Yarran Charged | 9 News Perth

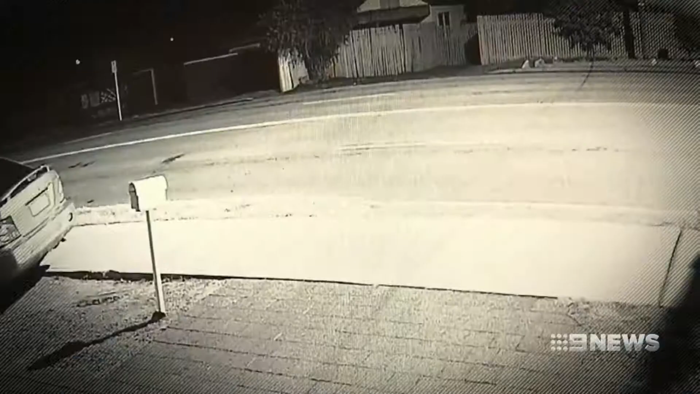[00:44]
Security vision shows the hatchback pass. Just off camera to the left is where the car crashes while trying to do